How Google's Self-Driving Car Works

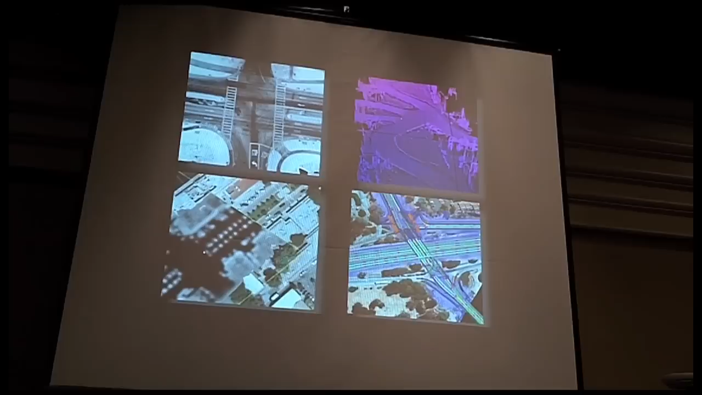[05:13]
This is a model of what in the world do you expect to move? If you drive through a scene multiple times and compare the snapshots, you can see what things are stationary and what aren't. We use that to allow us to do a better job of classifying pedestrians, say, versus poles or mailboxes. I mentioned quickly the lane-level maps.
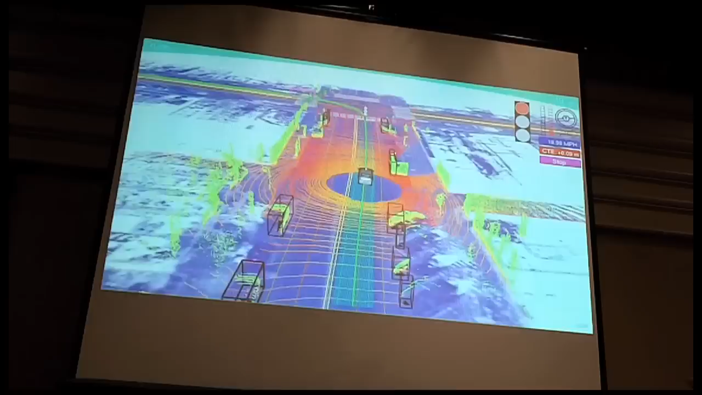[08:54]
Finally, putting this all together, this is what the system looks like from the car's point of view. So it's pulling up to an intersection here, it's looking for the traffic lights,
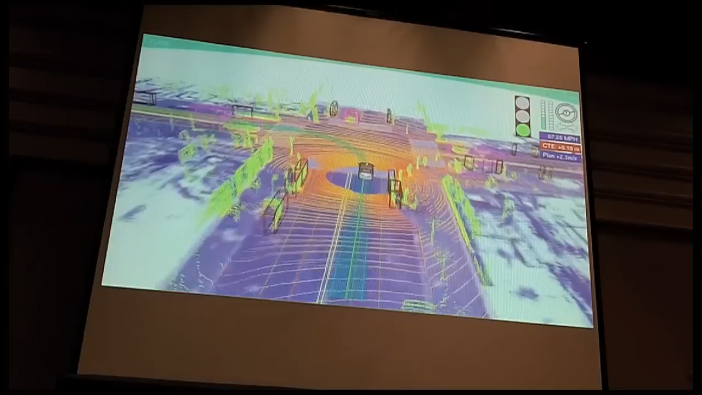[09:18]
They start to become interesting when they step into the road. So here we're making an assertive left turn, we see the pedestrians, we're yielding to them. And then this guy who decides last minute to run across the road, we see him,
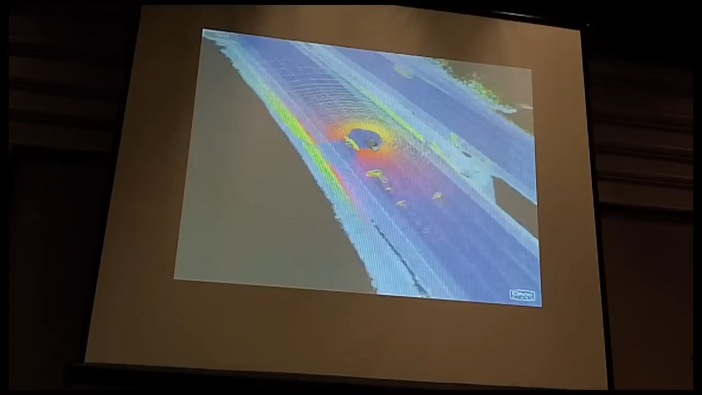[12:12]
He's not looking, he's on a cell phone or something, decides, oh my goodness.